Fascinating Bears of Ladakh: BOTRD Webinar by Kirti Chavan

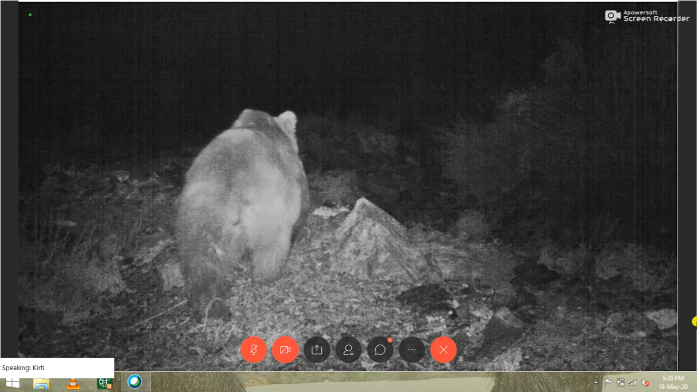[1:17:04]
And, yeah, one of the camera trap photos shows us the bear one night, and a few hours later, we have a snow leopard, female snow leopard going out, and two male cats falling out.
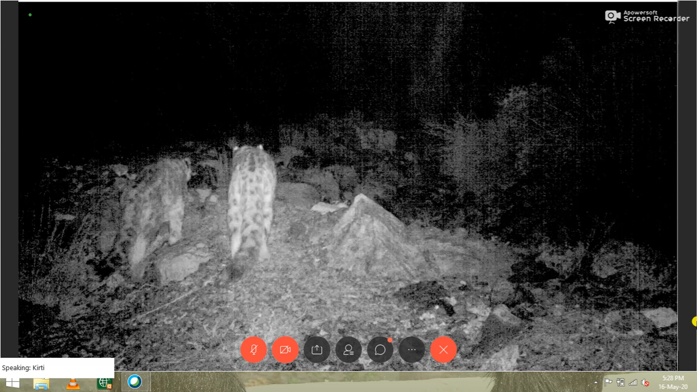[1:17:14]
So that's another interesting thing we want to study again, how is this habitat used by multiple predators? So the snow leopards, the brown bear, the wolves, how are they interacting with each other? One of the villages we know of, where a village is reported of bears breaking into livestock enclosure and attacking sheep and goat. There was, we asked, so what, did you see the bear?